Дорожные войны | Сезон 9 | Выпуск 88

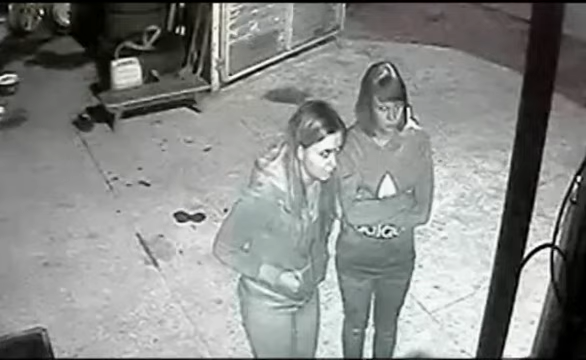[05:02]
Так чем же решили поживиться девушки в самом обыкновенном шиномонтаже?